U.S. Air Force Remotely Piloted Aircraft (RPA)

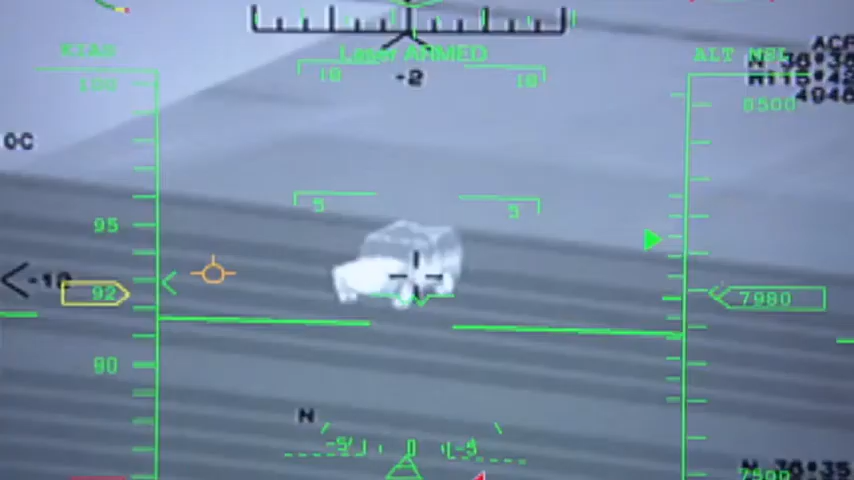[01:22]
Basically, it picks up the laser energy and it guides directly to the laser spot that the sensor operator is putting on the target.